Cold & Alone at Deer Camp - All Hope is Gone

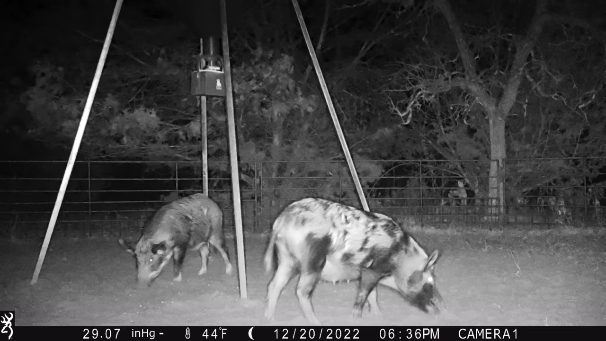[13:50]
Okay, that pig was there right before I showed up. I basically scared that pig off. Alright, what do we got here? We got a buck.